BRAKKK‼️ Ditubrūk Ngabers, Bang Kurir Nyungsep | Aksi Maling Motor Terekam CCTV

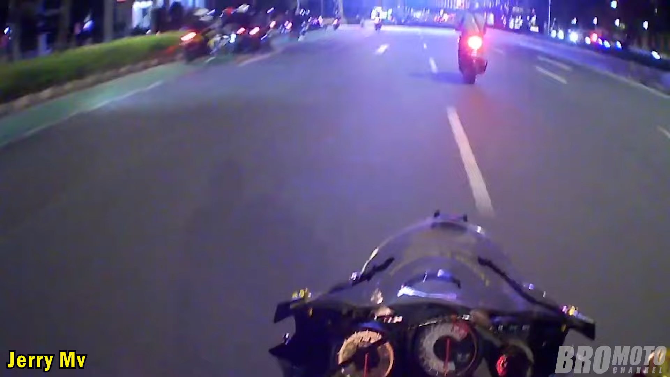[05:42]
Lagi naiter di jalan sudirman Jakarta ini Si motor vlogger menyaksikan para rider di sebelah kanan Mulai gas pola-gas pola nih guys